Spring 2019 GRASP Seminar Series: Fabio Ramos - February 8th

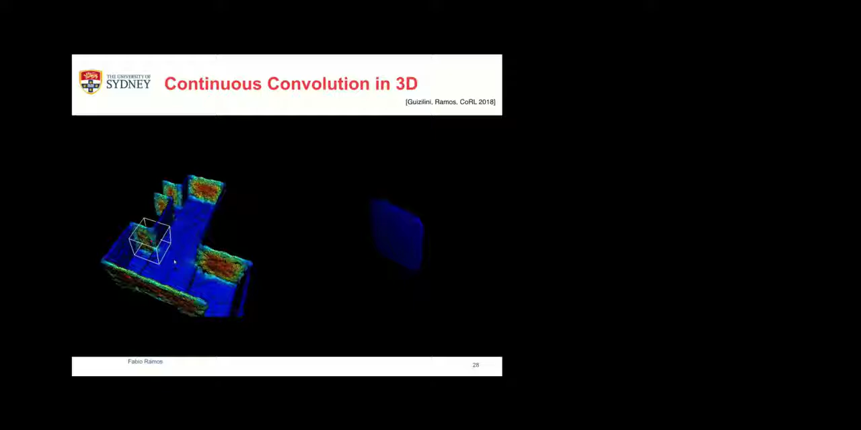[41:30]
you could do kind of kidnapped robotics problem. Yeah, yeah, you could do that with this. The experiments in the paper are precisely on this problem.
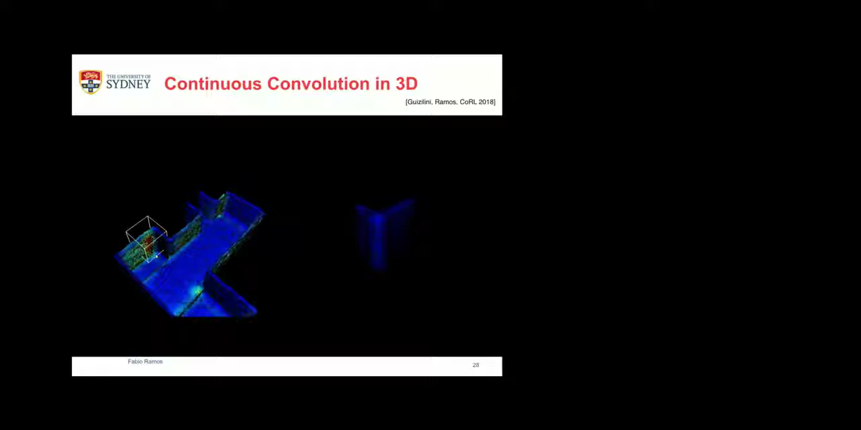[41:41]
Right. Okay, so now, what do you do with all of this space representation and so on,